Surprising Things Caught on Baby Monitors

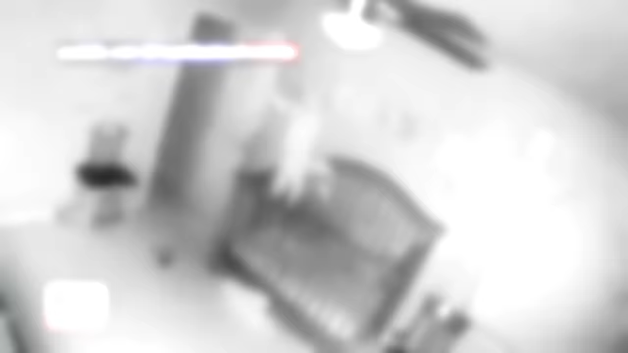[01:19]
Connor Booth climbed up the side of the crib and stood on the top rail for 22 seconds before falling backward into the mattress.